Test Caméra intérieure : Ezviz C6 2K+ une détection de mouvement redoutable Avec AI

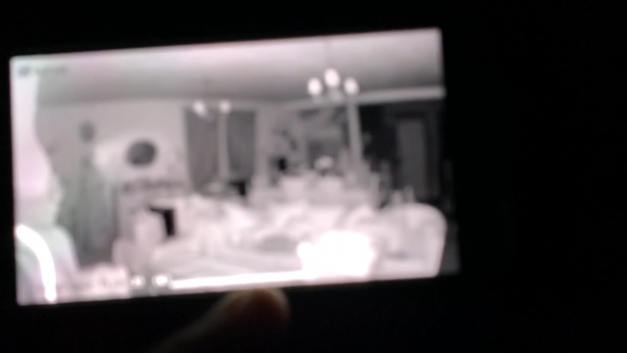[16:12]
Voilà ce qu'on peut voir au niveau de la caméra. La caméra est complètement dans le noir. J'avance.
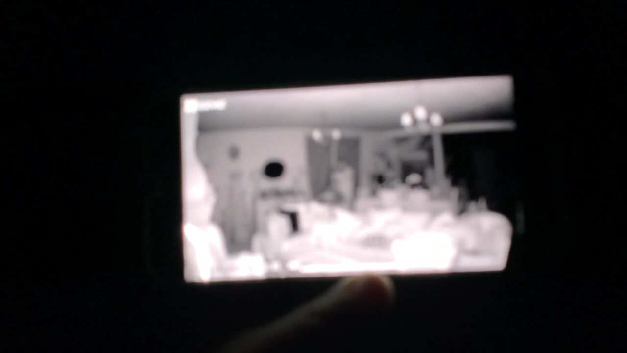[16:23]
C'est assez impressionnant. On est complètement dans le noir.
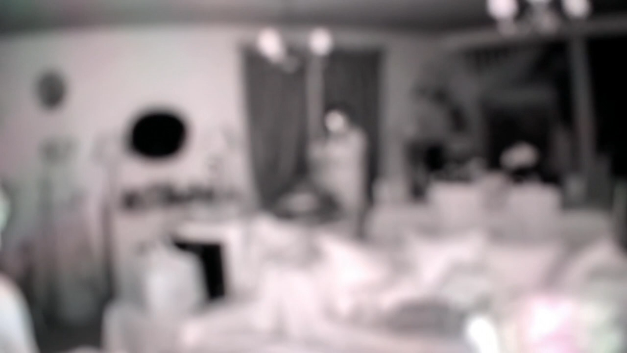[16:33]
Et la caméra zoom et des zooms automatiquement. C'est impressionnant.